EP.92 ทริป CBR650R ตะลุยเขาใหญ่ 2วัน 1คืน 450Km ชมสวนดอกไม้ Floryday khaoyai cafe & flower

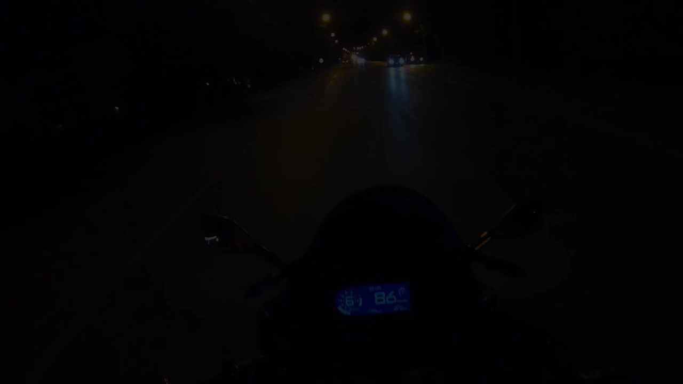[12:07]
มันก็ไม่ดึกนะ แต่ว่าทำไมมันดูมืดๆๆๆ นะครับกั